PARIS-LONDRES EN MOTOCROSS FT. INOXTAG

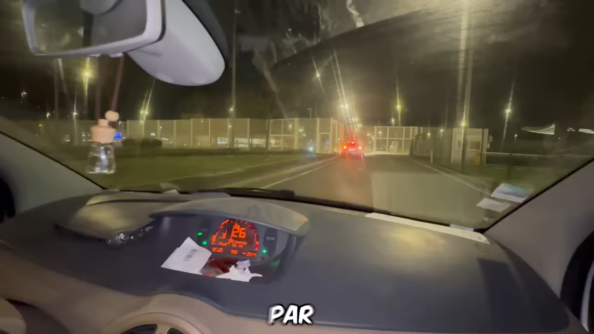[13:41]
Donc je me fais escorter actuellement par tout ce qui est la douane d'immigration française les gars.
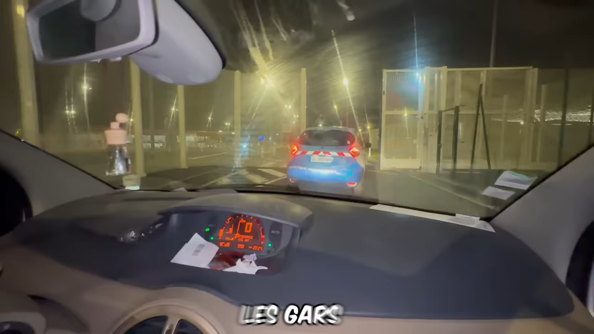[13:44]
Les gars, je suis escorté, je vais passer des grillages, des barrières ou je sais pas quoi.
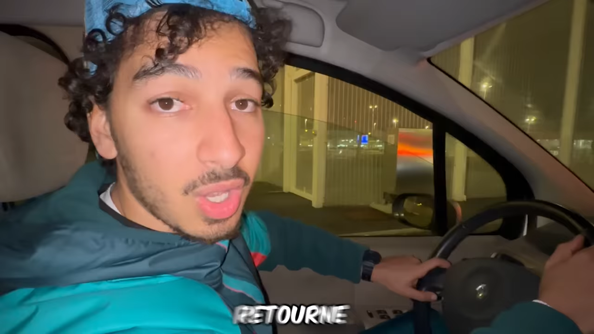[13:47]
Imoji retourne en France. Donc là, j'ai repris la voiture les gars. On a fait beaucoup d'allers-retours. Inox Tag, t'as été trop loin frère.
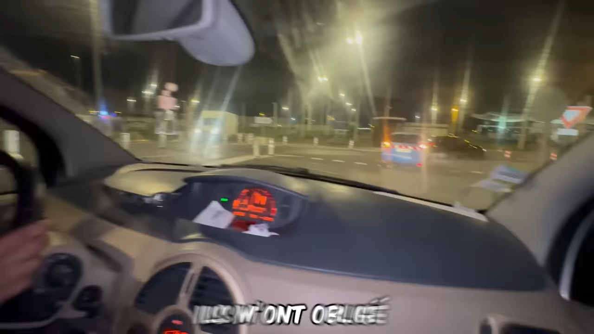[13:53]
Ils m'ont obligé à mettre la moto dans la voiture et ils m'ont escorté jusqu'à la sortie de la douane.